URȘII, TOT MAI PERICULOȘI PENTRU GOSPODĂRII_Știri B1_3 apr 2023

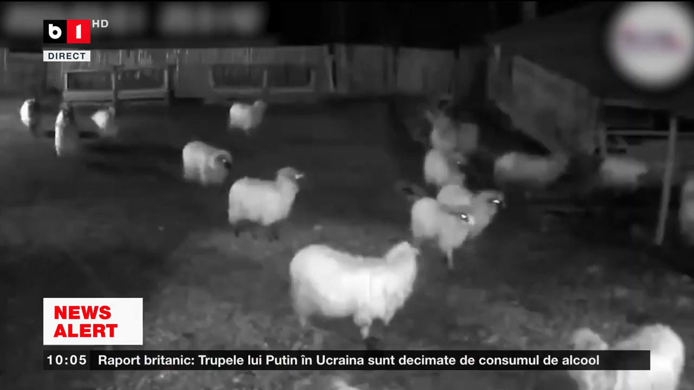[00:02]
Un urs a atacat o fermă întreagă și a omorât aproape 50 de miei care ar fi trebuit sacrificați pentru Paște. Președintele C.J. Harghita Ceaba Borboi atrage atenția că animalele sărbatice nu se mai sperie de gardul electric. Discutăm mai multe cu președintele C.J. Harghita. Se află acum într-o legătură telefonică directă cu noi. Vă mulțumesc foarte mult, domnule președinte.
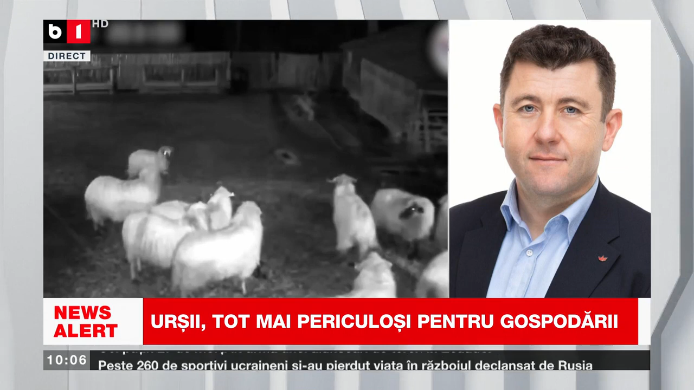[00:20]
Mulțumesc pentru posibilitate. Care sunt problemele cu care vă confruntați acolo? Eu cred că și mulțumesc domnului ministru